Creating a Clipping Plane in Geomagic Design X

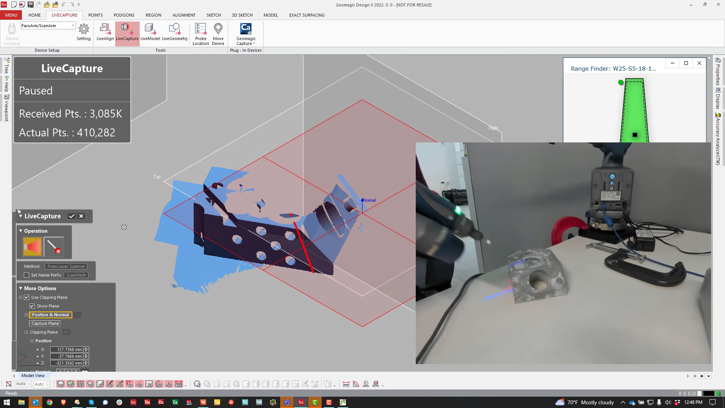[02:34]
Or I should have just scanned around the thing so it gets a little bit better. But you'll see how not a big deal here.
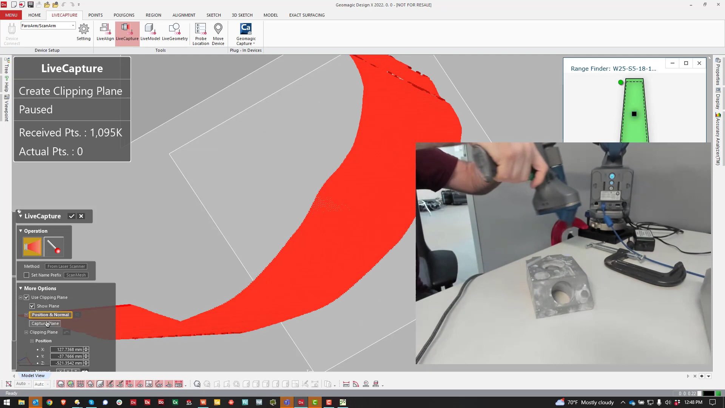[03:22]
Or I'll kind of go around the part, capture the plane. And like I said, I always double check.
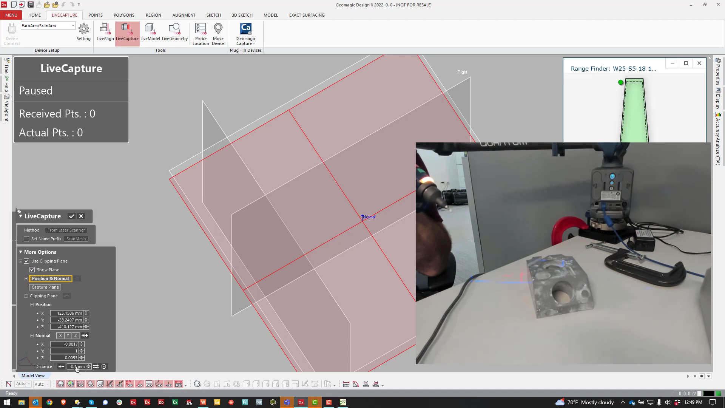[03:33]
If you key in a number, this should be persistent. It should remember the number that you had last time. But after I hit the red button, it creates the plane and it's ready to scan, which is not intuitive.
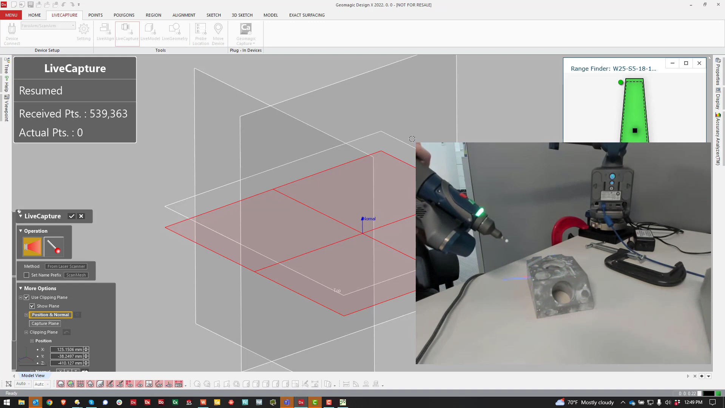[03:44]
People don't realize that there's nothing else you have to do. It just creates a plane and it jumps over to scanning. So there.
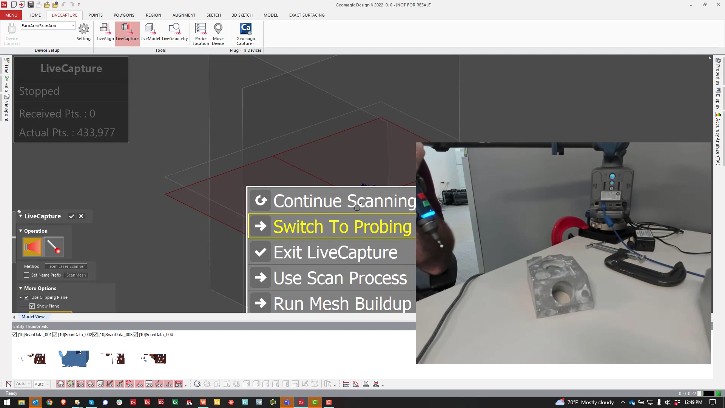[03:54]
And then Exit Live Capture. So that is how to do a clipping plane with a scan plane.
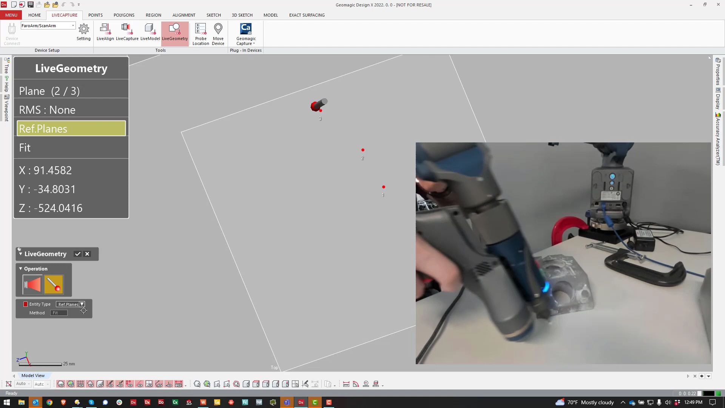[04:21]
And you see how this is a little easier to go all the way around and you're getting a more accurate plane.